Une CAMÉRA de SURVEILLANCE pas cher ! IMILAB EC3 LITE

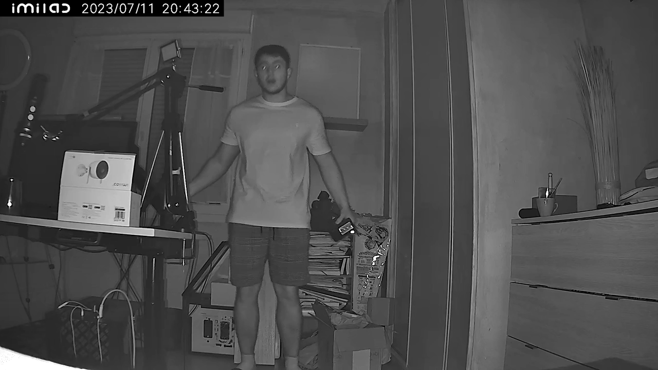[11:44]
Vous allez voir qu'il y a un mode intelligent sur le noir et blanc. Enfin, sur la vision nocturne. Vous avez vu que là, il n'y a pas de couleur. C'est évident. On est dans le noir. C'est un infrarouge. Et on remarque qu'il y a pas mal de détails. Mais on peut aller encore plus loin dans cela. Il y a trois modes.